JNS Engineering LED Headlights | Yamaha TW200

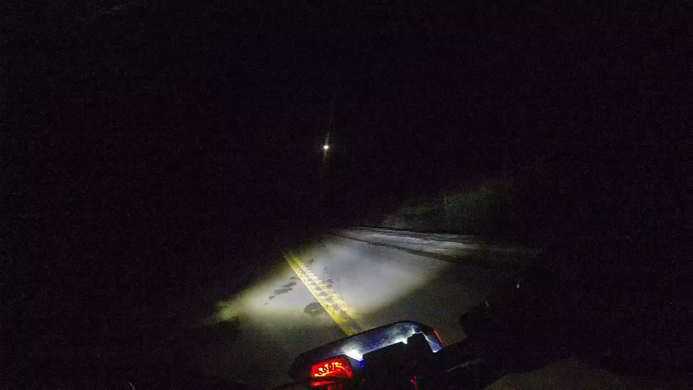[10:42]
After using this light for quite a while, I had always wished the high beam spot could have been higher up or adjusted independently of the low beam. The new JNS DOT light is a huge improvement. It seems to have an even wider spread than the original one.
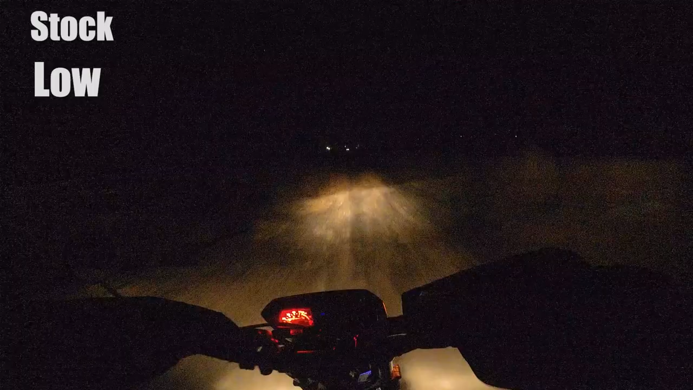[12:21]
Now let's see how they look while I'm riding, and I did lock the exposure on the GoPro, but overall it'll probably look a little bit dimmer because it's a different camera.
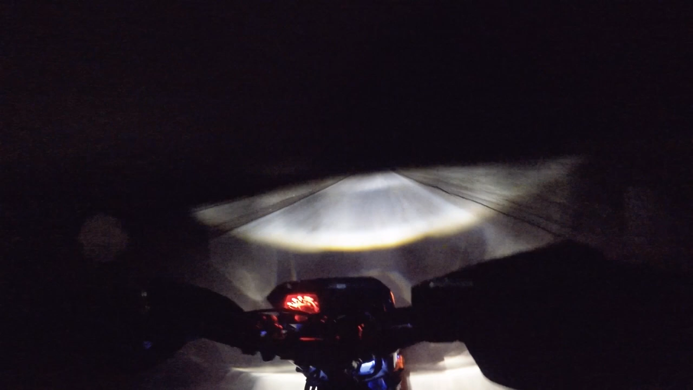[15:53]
So yeah, those little flaps definitely helped that light from sneaking on through there. Thank you to whoever gave me that idea. I can't remember who it was. Anyways, all in all, the new DOT approved headlight is so much better than that original one, especially on the corners with the high beam,
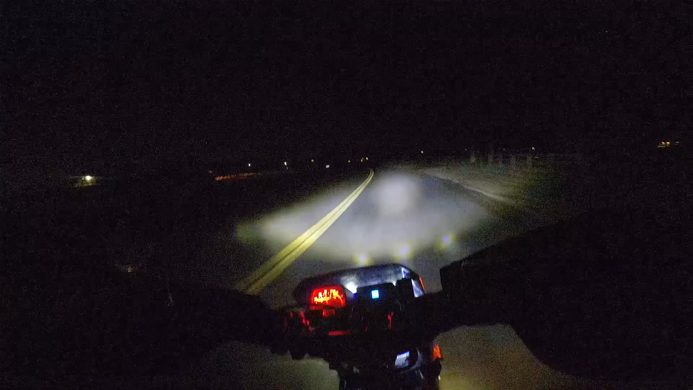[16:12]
because that's really what was terrible about that original one, because you just had that spot in the middle and it didn't give you light around the corners. But after reviewing the actual riding footage, the stock headlight is really not bad at all. It definitely has a lot more overspill on the high beam.
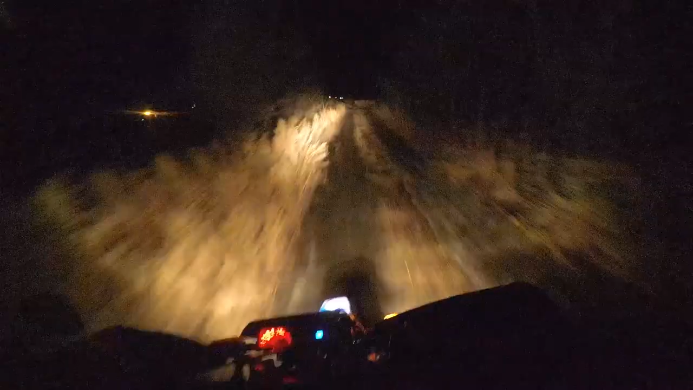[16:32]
It kind of gives you a lot more light, like closer to the bike, which some people might like a little bit better,
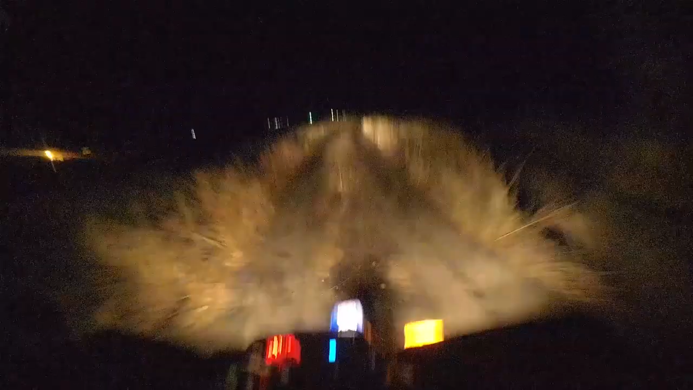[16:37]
because these headlights, you know, they're just a very specific shape and they have a sharp cutoff like all the way around.